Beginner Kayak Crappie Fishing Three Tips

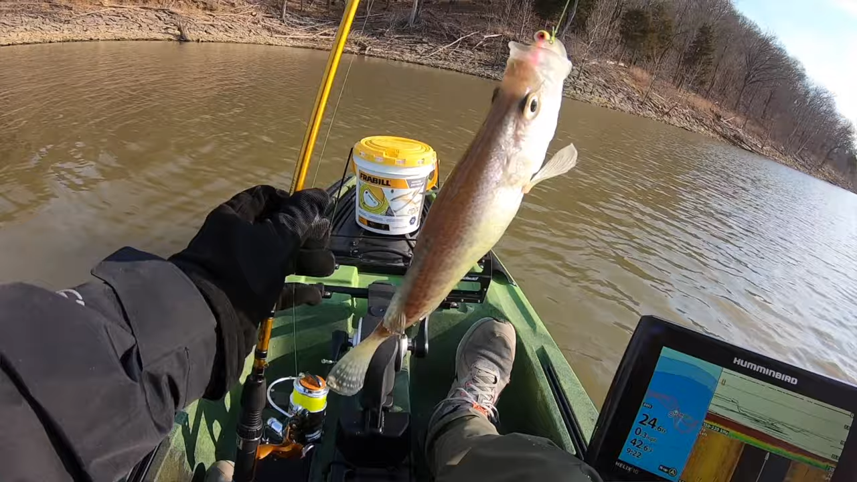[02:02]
And with my kayak,
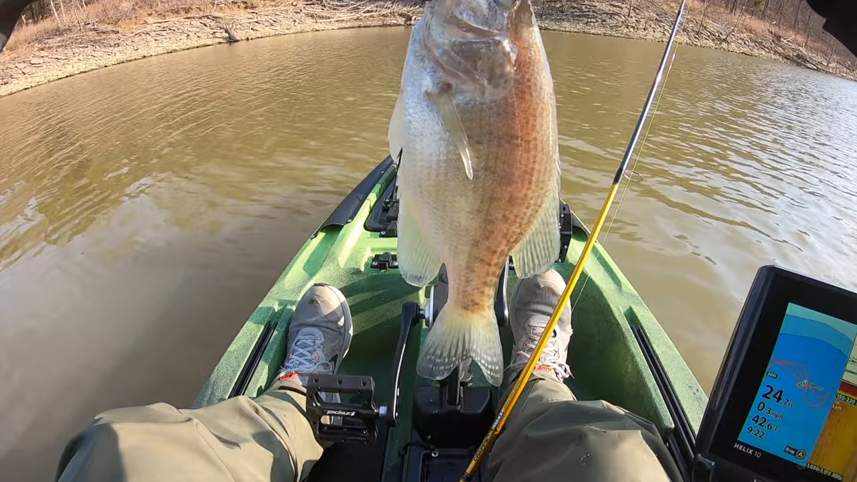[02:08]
the sonar transducer is actually like right in the middle of the front of the kayak.